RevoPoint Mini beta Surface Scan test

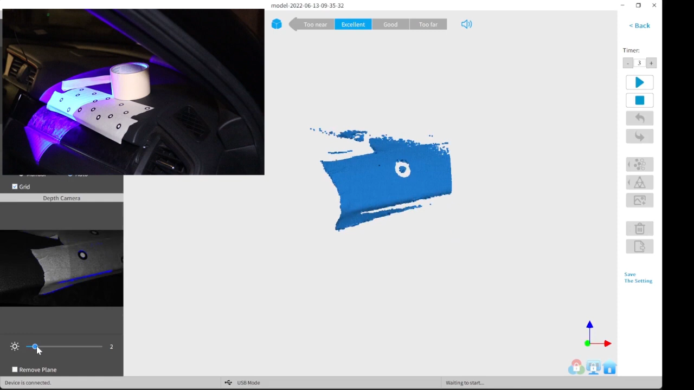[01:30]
the scanner picked up very well you can even see where the tape has overlapped
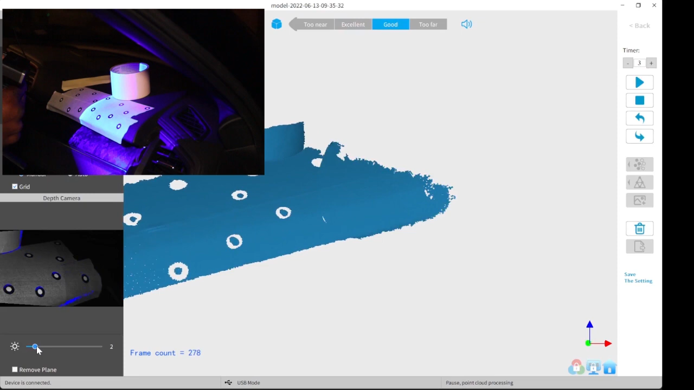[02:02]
right here you can hear a faint beeping sound this means that it lost tracking I did this on purpose just to show you what happens when you lose tracking
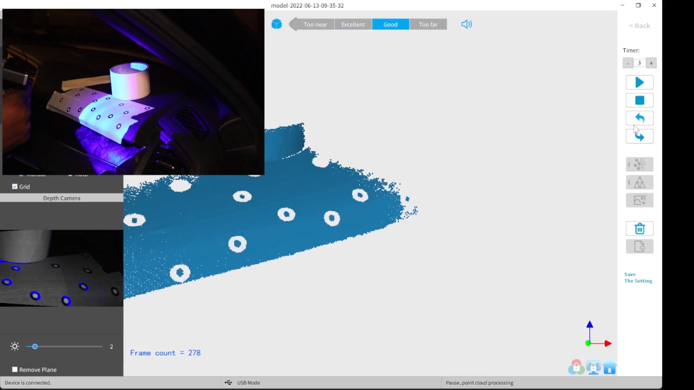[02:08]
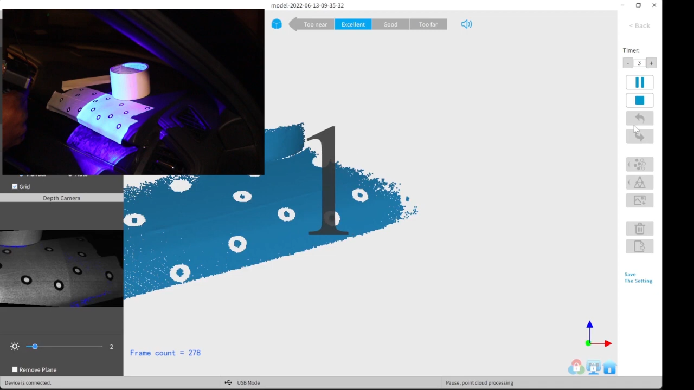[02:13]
all you have to do is just pause the scanning then press the undo button a few times this will undo all the bad scan
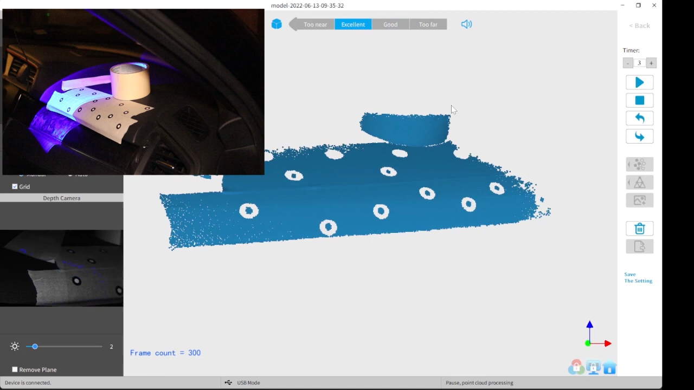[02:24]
data once you undid all the bad scan data then put the scanner to where you can see a known spot then you can resume scanning
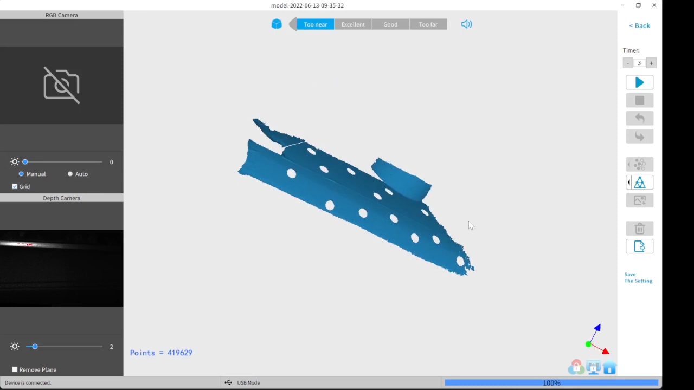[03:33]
Once I finished, I exported it. This is all in real time. The settings for some reason didn't show up, but I ended up using Mesh Quality 5, Denoise 3, Fill Holes Off.